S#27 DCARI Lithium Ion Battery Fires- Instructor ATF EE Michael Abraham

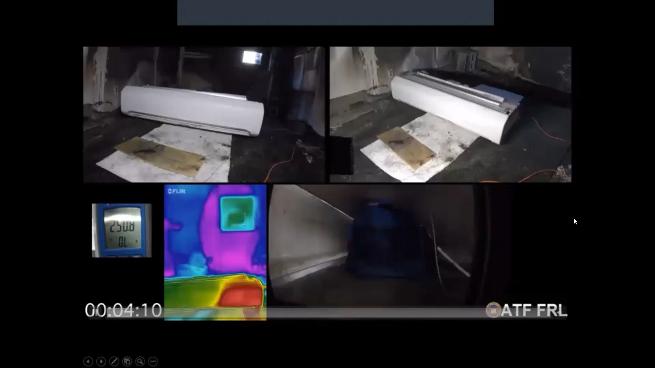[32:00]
There's another one where we did the same same thing and we did it into a an overhead compartment. So as you can see, you know, whether you're event limited or not, you have the number of cells failing, they all contribute to fire growth in these situations. And ultimately, you can have a very smoky situation within the cabin. You have flame that's coming out of these and all these components are fire rated, but obviously that's to a point.
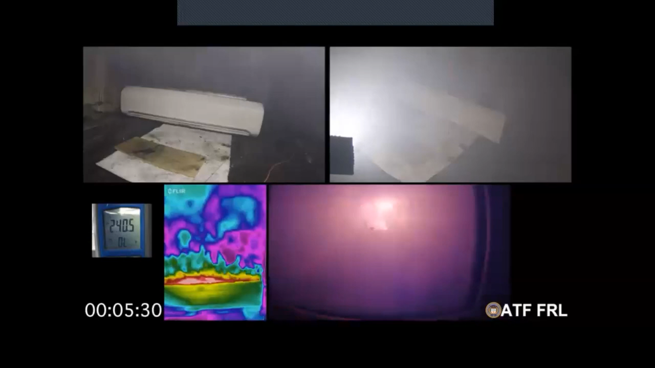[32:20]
So we conducted another project with another CFI candidate where we wanted to evaluate the compounds that were generated as a result of a lithium ion battery fire.
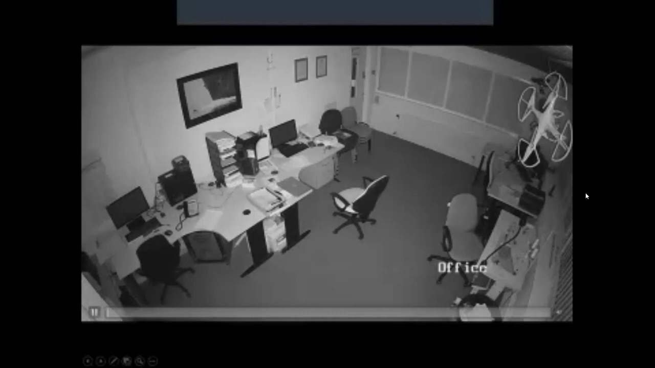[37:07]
He only picked up this video footage because his intrusion alarm picked up this failure.
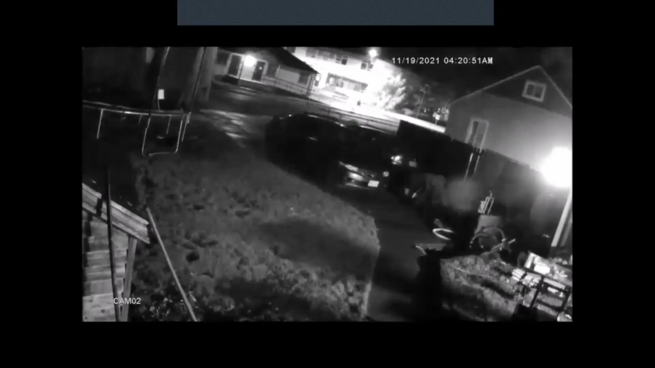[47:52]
This is a double fatal fire, actually. So you saw we had the flashes.